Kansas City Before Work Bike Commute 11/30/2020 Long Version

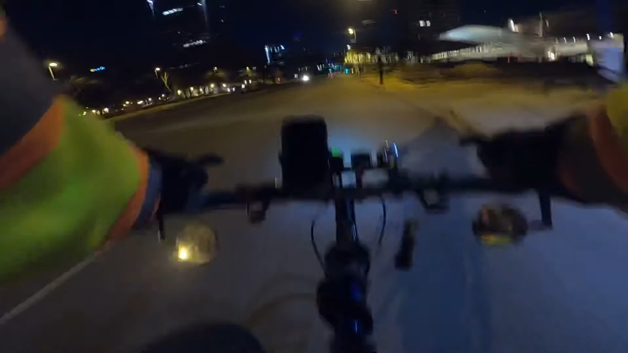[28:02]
Center's got their lights on. There it is, you can see it.